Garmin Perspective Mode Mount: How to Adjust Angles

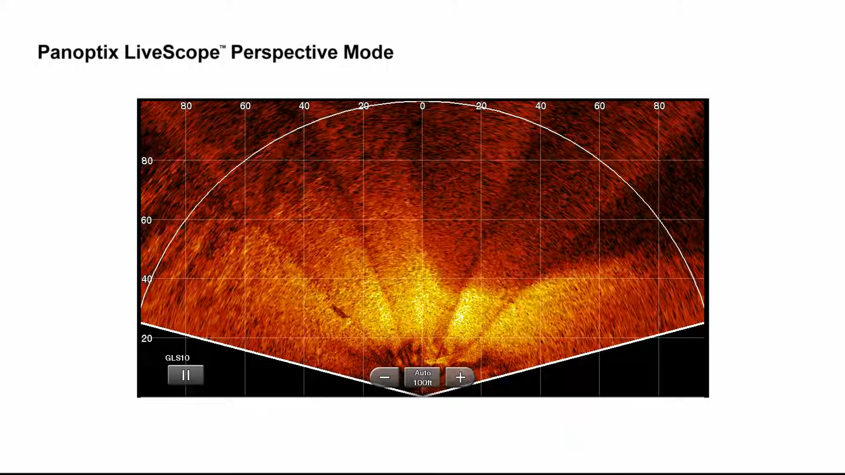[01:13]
Use Perspective View to see even more in shallow water.
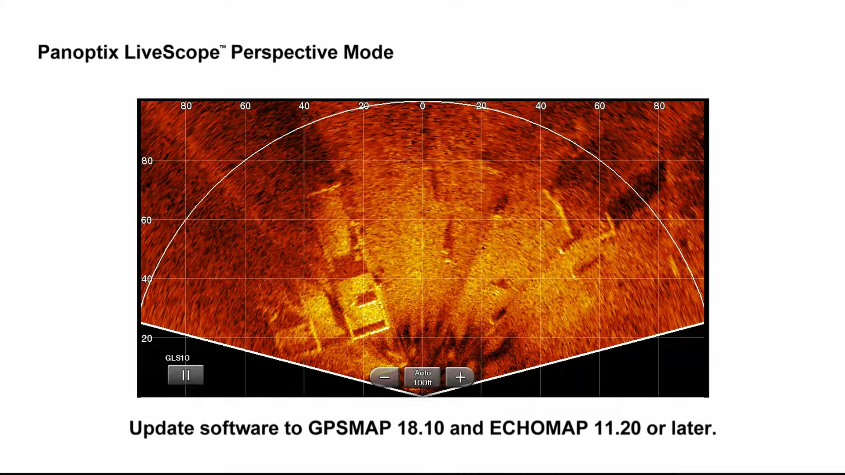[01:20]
Finally, be sure your software versions are updated to GPS Map 18.1 and Echo Map 11.2 or later.